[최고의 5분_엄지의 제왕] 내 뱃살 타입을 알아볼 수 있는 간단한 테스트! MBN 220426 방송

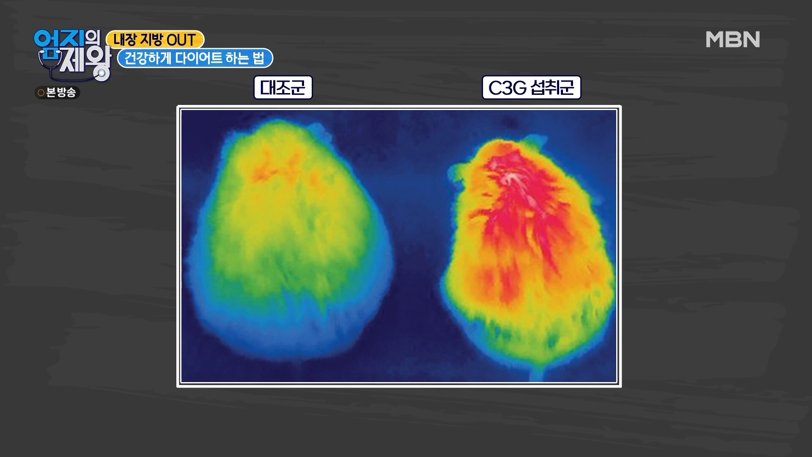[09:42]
그만큼 에너지 대사가 활발해서 열이 발생한 걸 알 수가 있습니다.